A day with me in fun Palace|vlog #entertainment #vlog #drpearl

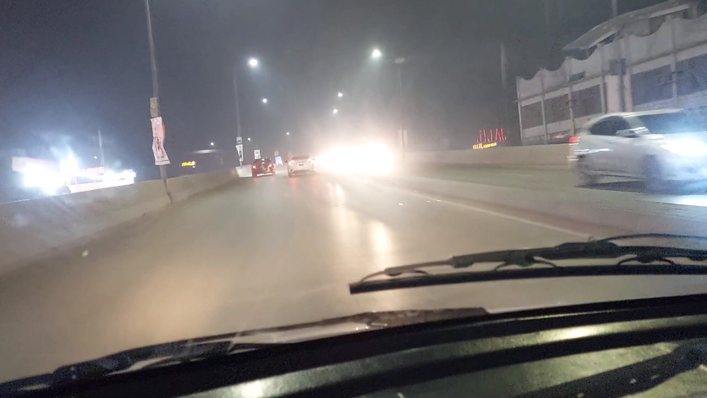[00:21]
سب کے لیے تو پشاور حیات آباد میں فن پیلس ہے جو بہت زیادہ انٹرٹیننگ ہے اور میں آج آپ کو فن پیلس کی جو ہے وہاں کا ویزٹ کرواؤں گی
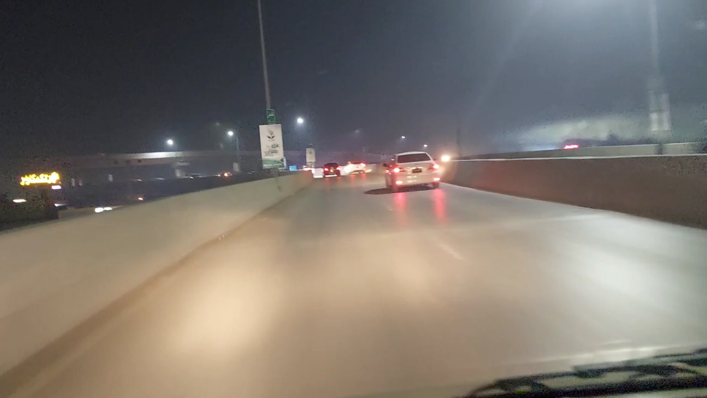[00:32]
اور ڈیٹیل سے میں آپ کو سارا کچھ دکھاؤں گی تو آپ بہت زیادہ انجائے کرنے والے ہیں اس ویڈیو آپ کمپلیر دیکھے گا بیچ میں سکپ مت کیجئے گا تاکہ آپ سے کوئی پارٹ مس نہ ہو جائے اور کائنلی آپ لیز سبسکرائب کریں آپ کو چینل پسند آئے تو اور پھر لائک کریں کومنٹ میں ضرور بتائے کریں اپنی اپنی اپنی اپنی انس ٹھیک ہے تو یہ اب ہم فیسٹری چوک سے آگے بڑھ گئے ہیں اور یہ ہم جو فلائ آور ہے اس پر جا رہے ہیں ٹھیک ہے
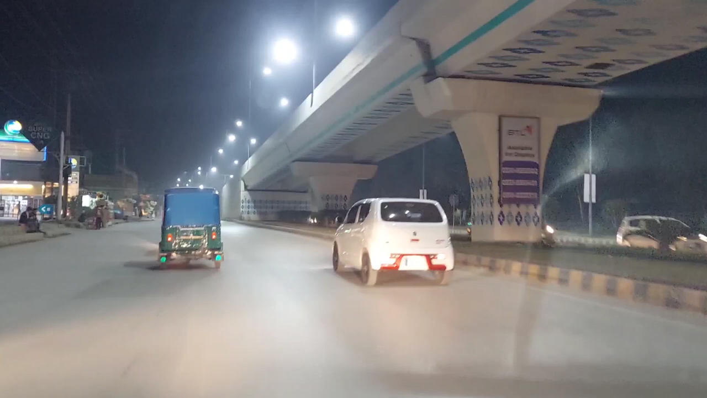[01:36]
ضرور یہاں کا وزٹ کریں بچے کو لے کے جائیں تھوڑا سمیں آپ کو راستے کا سمجھا دیتی ہوں
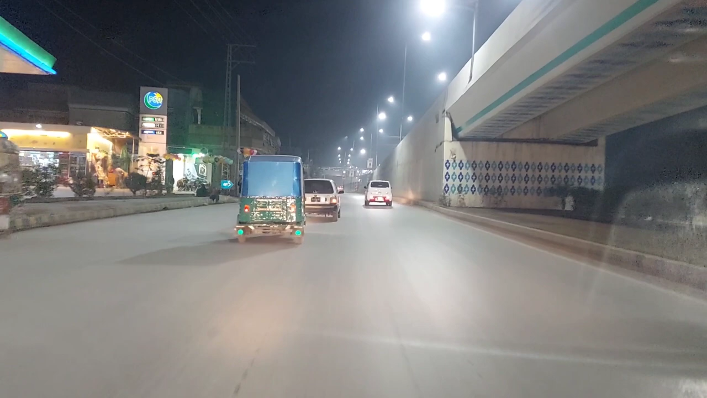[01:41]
فن پیلنس جو ہے وہ فیس ٹو میں ہے اور ڈین سائٹس ہیں سو ڈین سائٹس میں ہی پھر فن پیلنس ہے اور باقی جو ہے
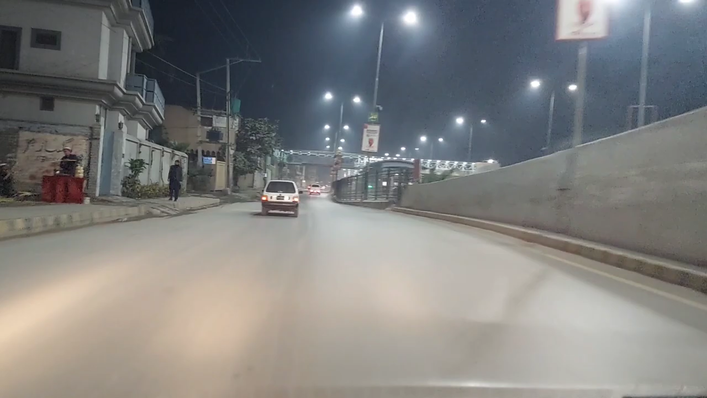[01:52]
آج کل تو بس گوگل میپ پہ آپ دیکھیں تو آپ آرام سے جا سکتے ہیں وہ تو کوئی مسئلہ ہی نہیں ہے اچھا تھوڑا سے دیکھ لیں میں نے یہ شوٹ کیا ہوئے
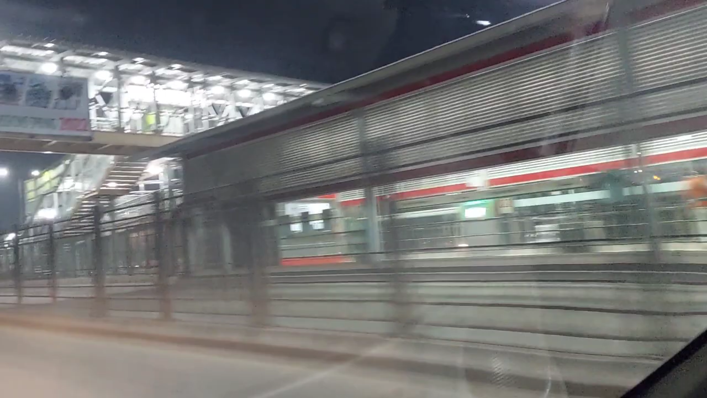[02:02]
بی آر ٹی سٹیشن ہے آہا ہے تب بعد میں بہت سارے تھوڑا سمیں اس راستے پہ جا رہی تھی میں نے کہا تھوڑا سب کو دکھا دوں بی آر ٹی کا یہ جو سسٹم آج کل سٹارٹ ہوا ہے پیشاور میں تو بہت زیادہ فائدہ ہو رہا ہے لوگوں کو آفیس گوئنگ لوگوں کو زیادہ اور سٹورنٹس کو بہت زیادہ اور مختلف دیکھیں ابھی بس جا رہی ہے بہت
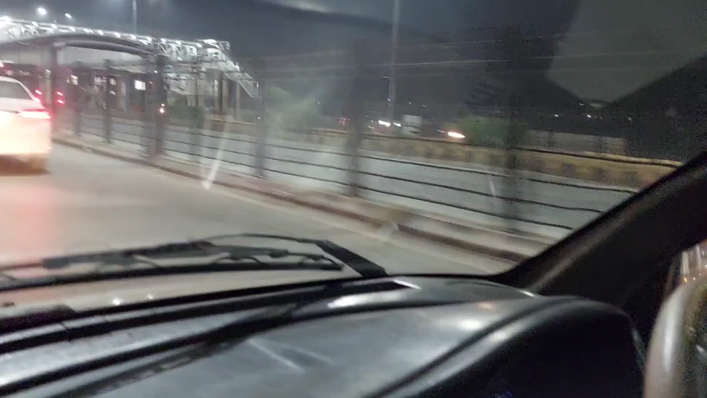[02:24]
پیاری بسز ہیں انگی بہت کمفٹیبل ہیں گرمیوں میں ایسیز مزے سے لگی ہوتے ہیں یہ دیکھیں بھی ایک سٹیشن پہ رکھی ہوئی ہے اور سارے پیسنجرز جو کچھ اتر جائیں گے اور کچھ پھر جائیں گے چٹ جائیں گے جو باقی جگہ پہ جائیں گے تو سٹیشنز بھی ان کے بہت پیارے ہیں اور بسز بھی ان کی بہت پیاری نیٹ اینڈ کلین اور وید فیسیلیٹیز وید فیسیلیٹیز مطلب یہ کہ اگر گرمیاں ہیں تو ایسی لگا ہوگا اور اگر سردیاں ہیں تو پروپرلی ہیٹر کلینڈ
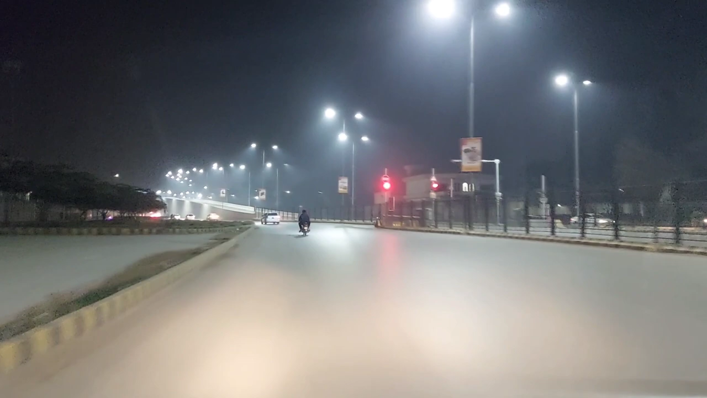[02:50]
انوارمنٹ اور باقی یہ کہ آپ کے لئے ایکنامیکل بہت زیادہ ہے ان کی ٹکیٹس ان کے کارڈز بن جاتے ہیں بس میں آپ کے پاس بیلنس ہوتا ہے پیزلی آتے جاتے ہیں تو سٹورنٹس کے لئے یہ بہت زیادہ اچھا ہے
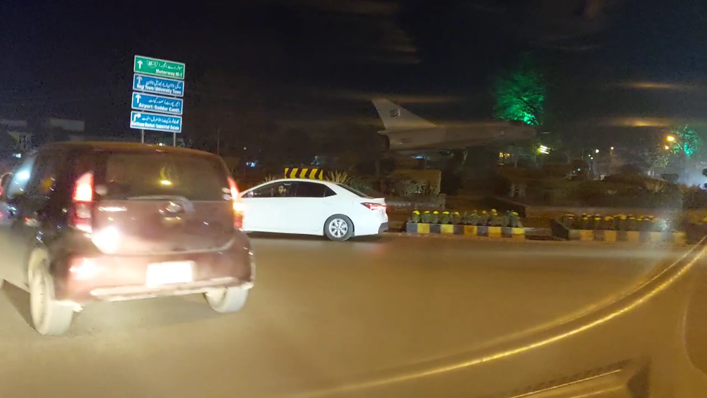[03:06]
اچھا جی تھوڑا سا بیارٹی کے بتا دیا اب آگے آکے یہ جہاز چوکچو
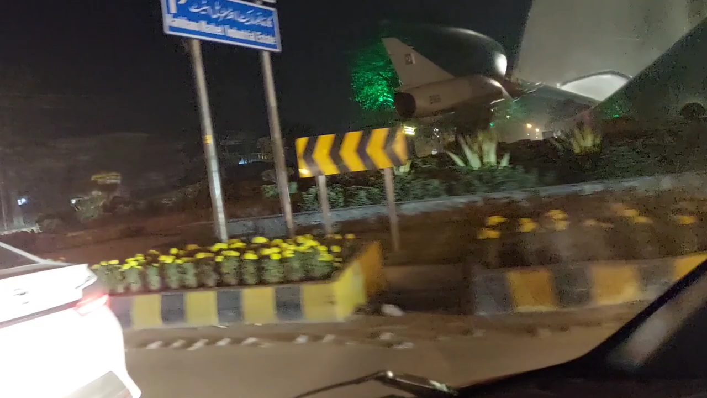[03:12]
ہے اس سے ہم مڑ کے جائیں گے پھر سیدھا تو یہ بھی بہت زیادہ ایک پیاری سی سپورٹ ہے میں نے کہا وہ بھی آپ کو دکھا دوں حیط آباد میں آپ کو سب سے زیادہ گرین ایریاز ملیں گے
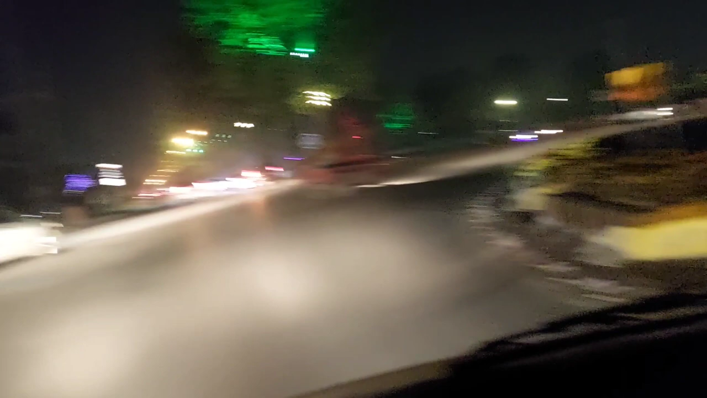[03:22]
پشاور میں کینٹ میں اور حیط آباد میں تو آپ دیکھ لکھتے ہیں پیارے پیارے ٹریز اور
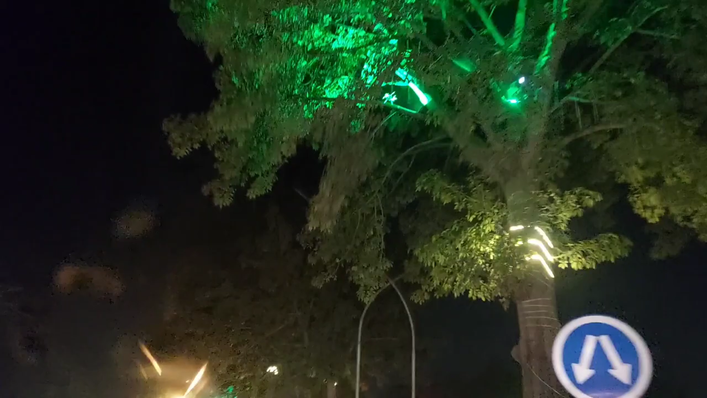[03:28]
گرین ایریاز آپ کو کافی ملیں گے شہر میں بلکل آپ کو کوئی گرین ری پھروا نظر نہیں آتی
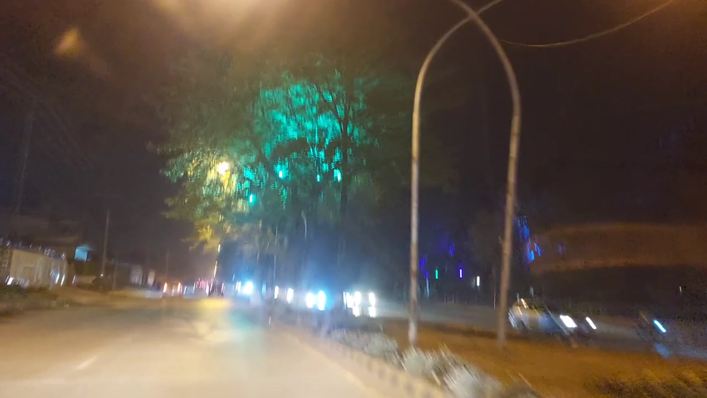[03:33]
تو یہ ایک پلس پوائنٹ ہے حیط آباد میں کہ یہاں پہ گرین ایریاز بہت زیادہ ہیں پلانٹیشن بہت زیادہ اچھے طریقے سے ہوئی ہوئے ہیں اور ساتھ میں ٹریز وغیرہ کہ دیکھیں لائٹس پیاری پیاری انہوں نے لگائی میں تو یہ بھی تھوڑا سا میں آپ کے لئے شوٹ کر لیا آگے آئے گا گلوریا جینز اور الفاتہ اس کو ہم کروس کریں گے پھر آگے جائیں گے دین ہائٹس تک ٹھیک ہے تو میں نے سوچا راستے میں جو چھوٹی موٹی ایسی چیزیں ہیں جو آپ
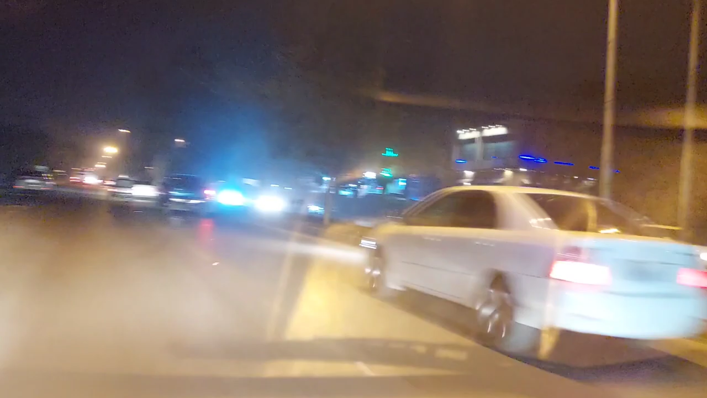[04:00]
کو بتائی جائیں تاکہ آپ انجوائی بھی کر لیں اور آپ کو راستے کی بھی سمجھ آجائے ٹھیک ہے تو میں نے آج سوچا کہ کیوں نہ
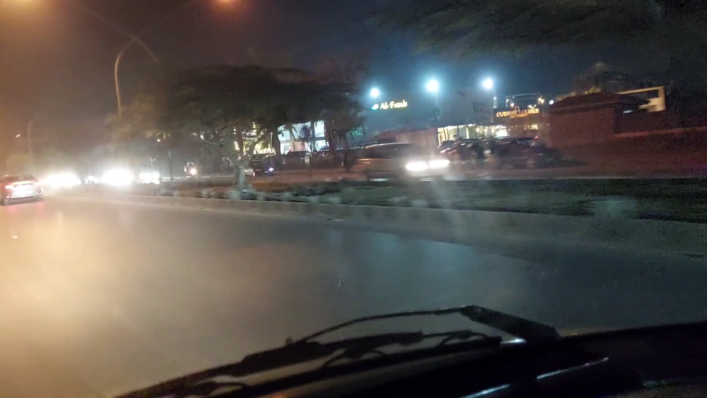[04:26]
وہ بھی جو ہے اکتا جاتے ہیں ایک تو کام ہوتے ہیں اوپسے آفس
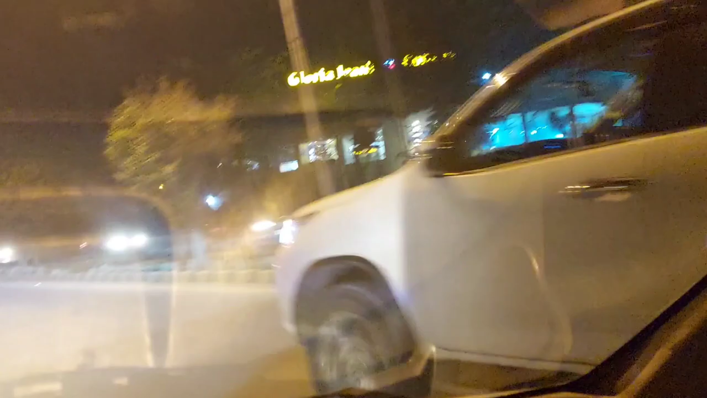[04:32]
کے کام یہ دیکھیں گلوریا جینز اور ساتھ میں الفاتہ کو ہم کراس کر گئے تو بچوں کو تھوڑا ویک میں ایک یا دو دفعہ ایسی چیزوں